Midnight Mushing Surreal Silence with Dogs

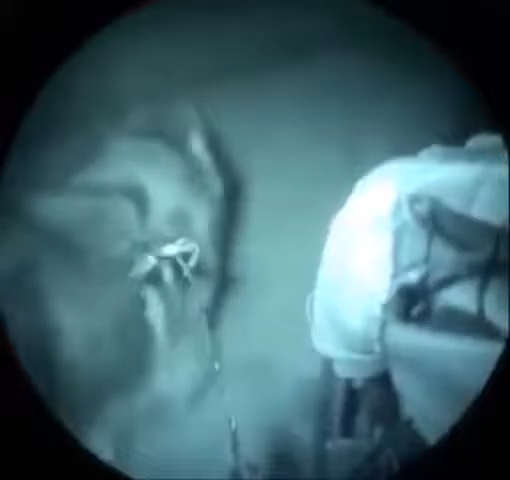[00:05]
we're out here and through the night and into the daybreak with the dogs
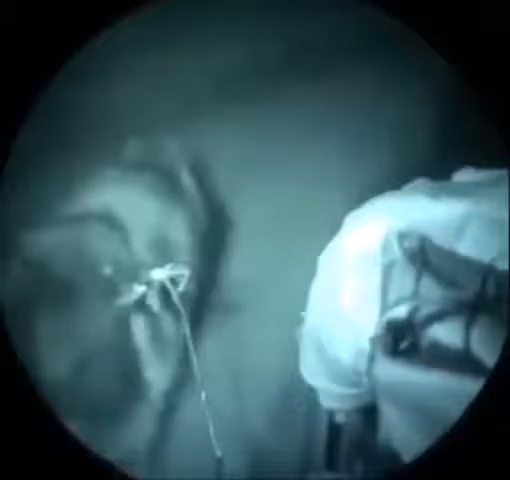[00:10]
and virtually a silent setting except for the